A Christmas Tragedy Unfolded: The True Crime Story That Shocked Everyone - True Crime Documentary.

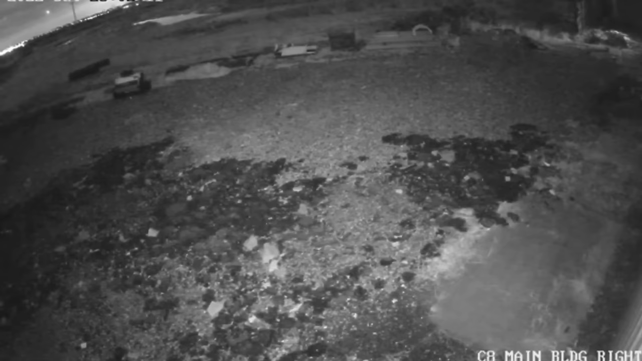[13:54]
Around 5 a.m., the crooks returned to the location where they had buried the Mercedes. They chose to remove the direct evidence in the case, rather than waste time erasing traces.